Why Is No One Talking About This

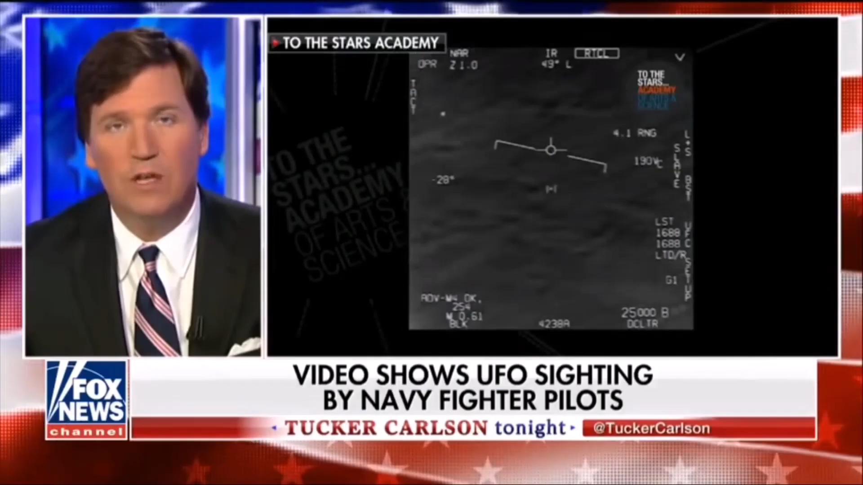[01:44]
Carlson and hear what he has to say. This video, it shows two Navy pilots encountering something bizarre off the east coast of the United States. Watch this.
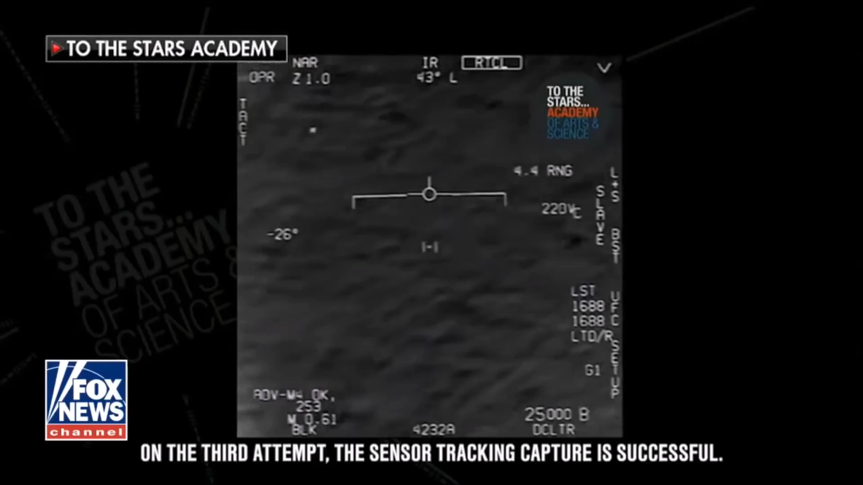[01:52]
Is your box moving target?